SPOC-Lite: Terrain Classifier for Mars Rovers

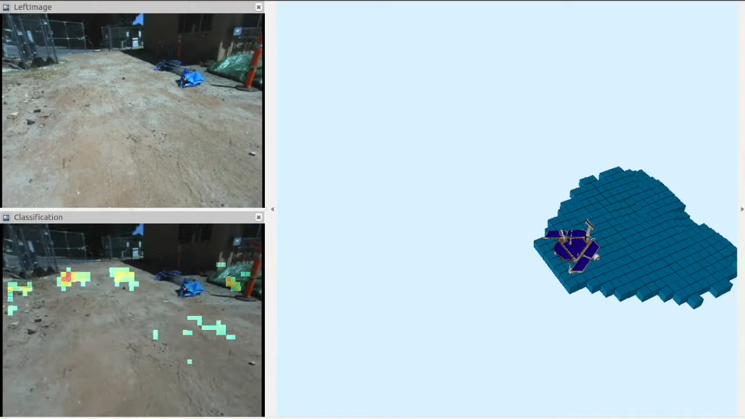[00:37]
We developed a terrain classifier that can visually identify sandy surfaces.
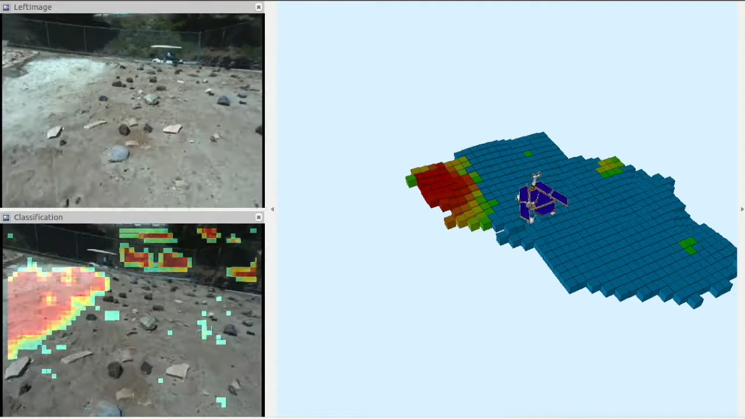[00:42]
Taking monaural images as an input, it outputs the probability of sand in the image space.
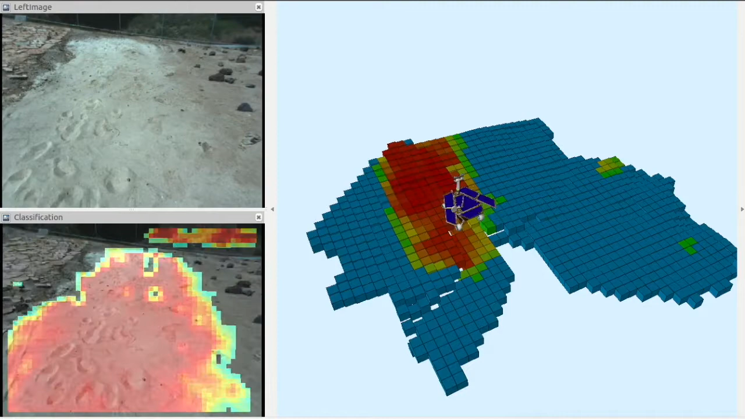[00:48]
In this movie, red represents a high probability of sand.